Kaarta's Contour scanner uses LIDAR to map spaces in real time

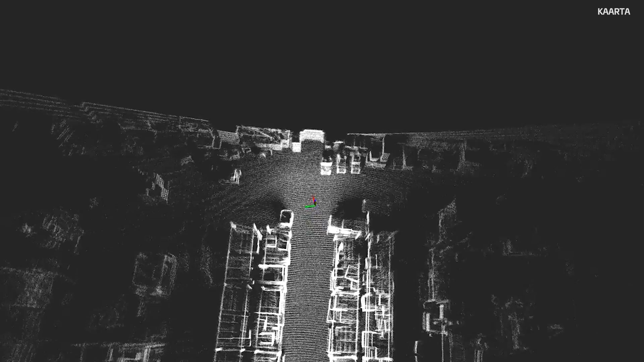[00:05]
We build systems that map the real world in real time, which means that you can walk through a space,
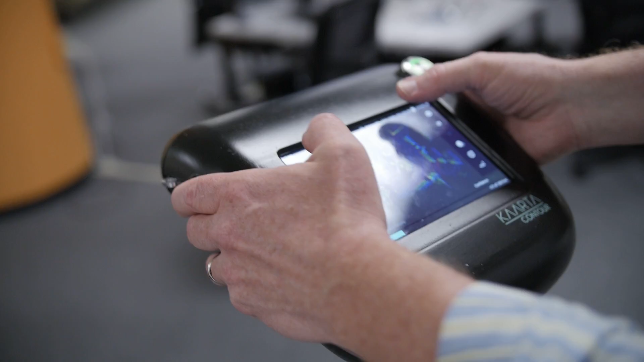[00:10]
or drive through a space, or fly through a space and actually create a three-dimensional map of that environment in real time.
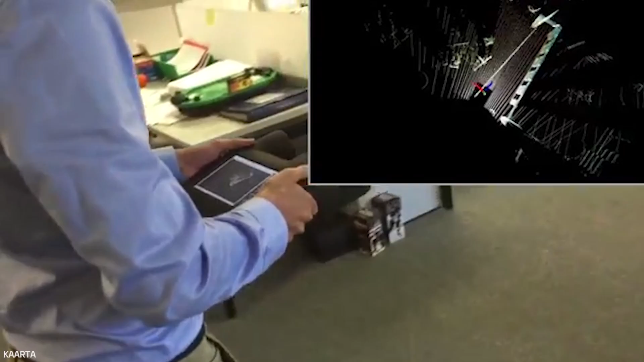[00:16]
We have the ability to see the map as you're building it, as you're walking, and you can see if you've missed areas.